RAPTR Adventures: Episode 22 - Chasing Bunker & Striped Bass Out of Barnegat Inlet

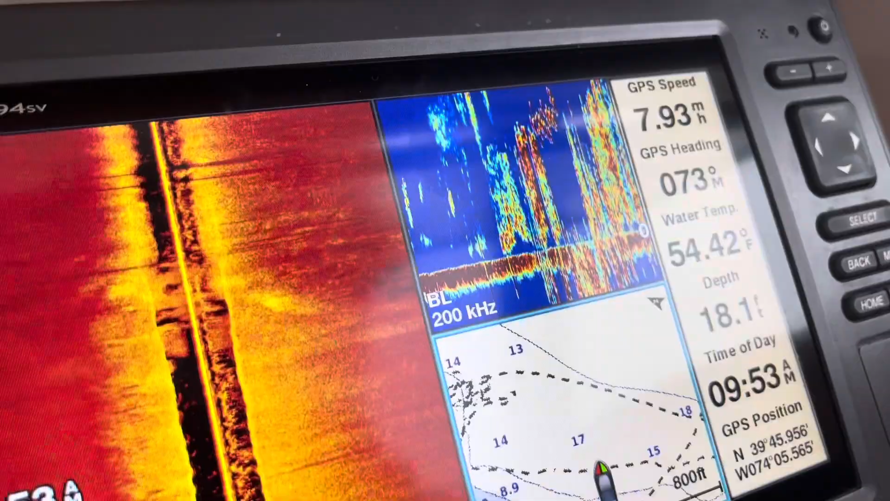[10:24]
On screen: water 54.42°F, speed 7.93 mph
This is what you're looking for. Big old wall of tracking.
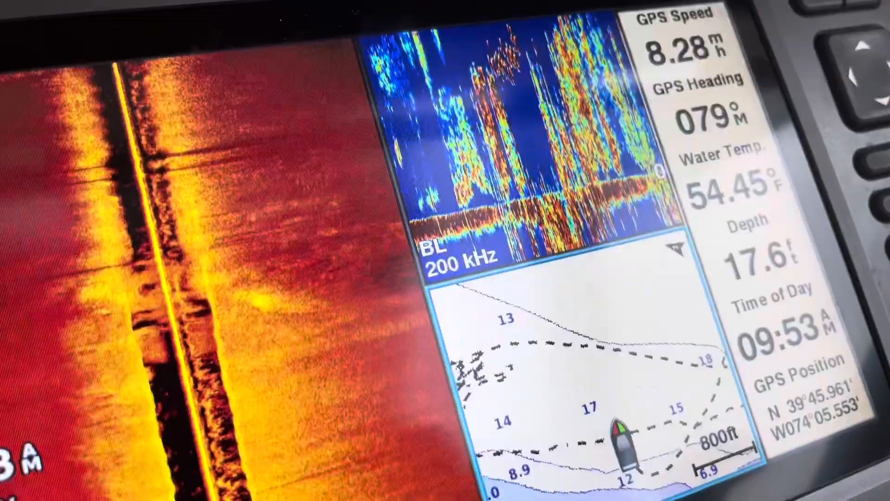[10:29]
On screen: depth 17.6 ft, water 54.45°F
The left side of the screen is where they are on each side of the boat. See how dense some of those bright spots are?
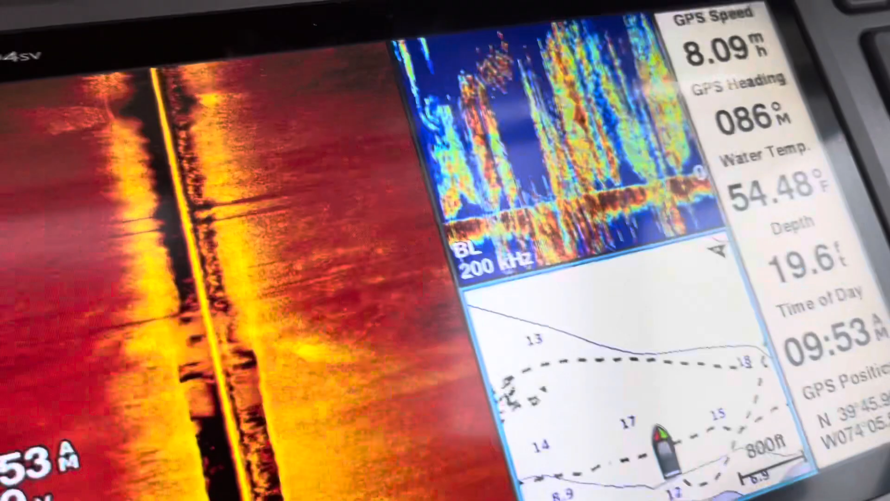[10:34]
On screen: depth 19.6 ft, water 54.48°F
And to the right side of the screen is the up and down right under the boat.